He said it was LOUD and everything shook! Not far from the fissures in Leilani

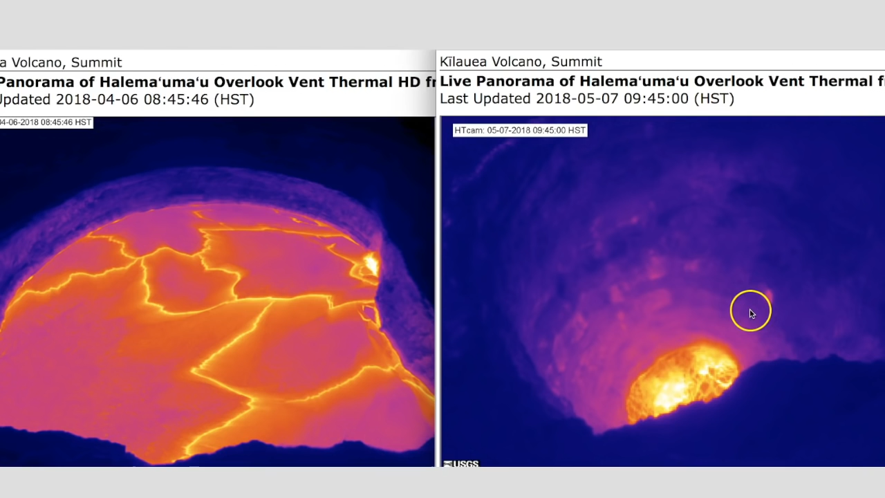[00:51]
like in the thermal HD view it's normally near the top sometimes it fluctuates you know a few feet but never too far from the top like you see over here on the left this is from 48 hours ago it's dropped several hundred feet almost out of the view of the camera these images are from this morning the lava is now officially out of the view of the camera can no longer see it there's also a plume of smoke or something rising from the summit but as far as the lava goes you can't see it anymore so it's still plummeting and
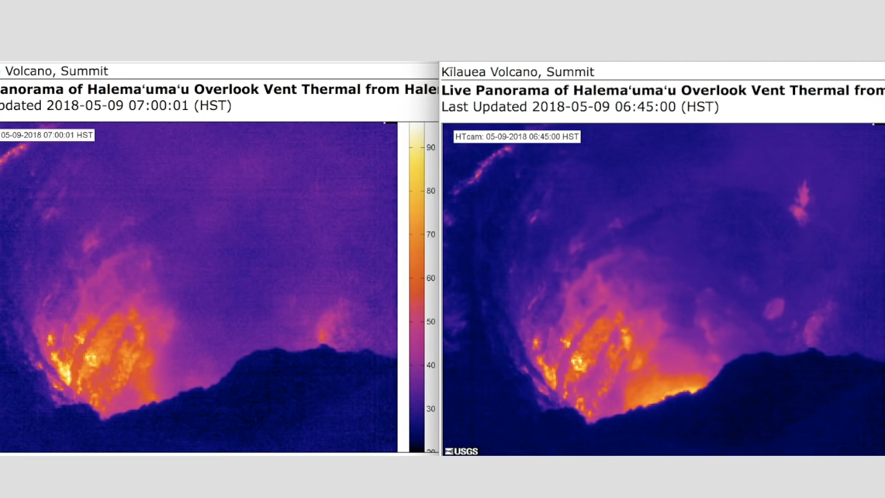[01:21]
it's on the move right now things are kind of quiet at the moment on the Big Island it's kind of like in a lull period it's done this before